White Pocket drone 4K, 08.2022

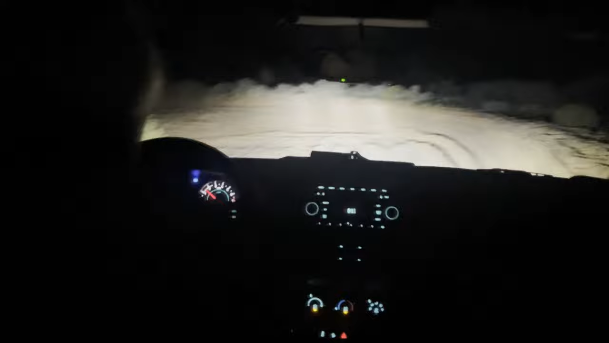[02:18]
After getting off the House Rock Road, the path gets very sandy and there you will need a high clearance four-wheel drive.